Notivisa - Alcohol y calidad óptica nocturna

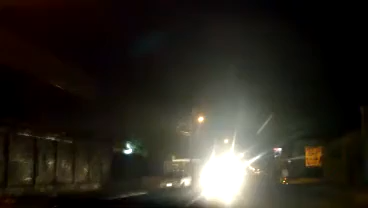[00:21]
ya que se aumenta la percepción de los halos, los círculos luminosos. Para empezar hay dificultad para visualizar el color rojo.